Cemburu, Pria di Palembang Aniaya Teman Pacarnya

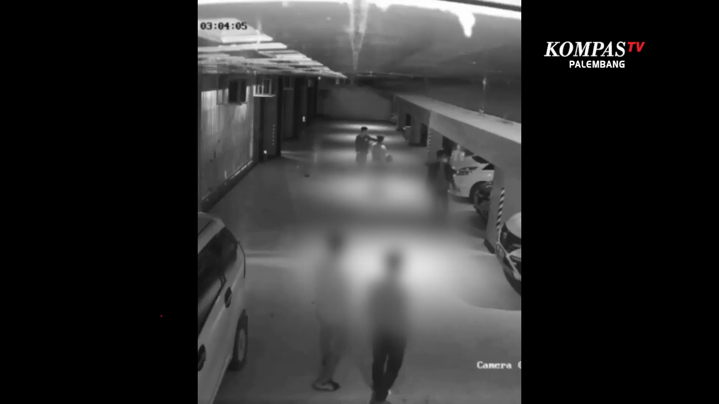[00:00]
Inilah rekaman kamera pengawas yang merekam detik-detik penganiayaan seorang pria di halaman parkir di sebuah tempat hiburan malam di kawasan Jalan Veteran, Kota Palembang.